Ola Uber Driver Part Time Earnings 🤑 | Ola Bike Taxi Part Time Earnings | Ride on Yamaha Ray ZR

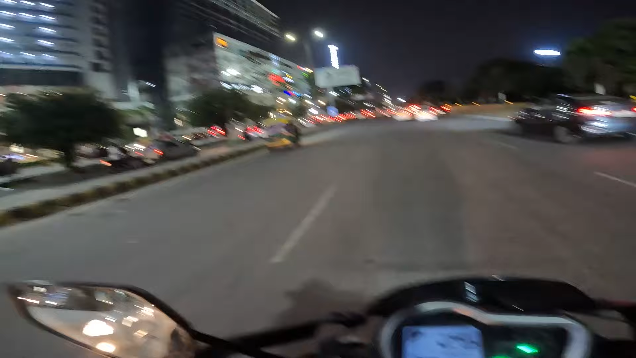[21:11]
बहता है बाई सब यह गॉर्शिटी मॉल गॉर्शिटी सेंटर कहते या नॉड़ा का सबसे बड़ा मॉल है यह सबसे बड़ा
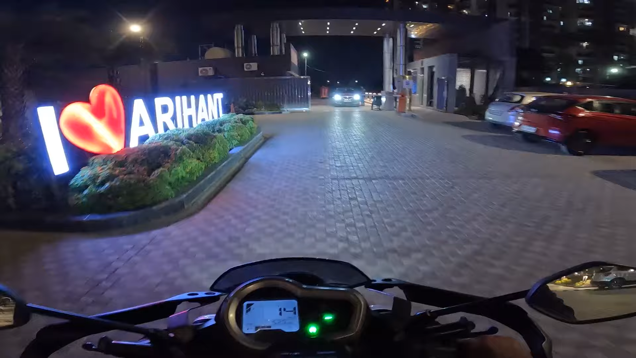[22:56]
पूरी 52 किलोमेटर गाड़ी चलिया अब देखो 52 किलोमेटर है बाइस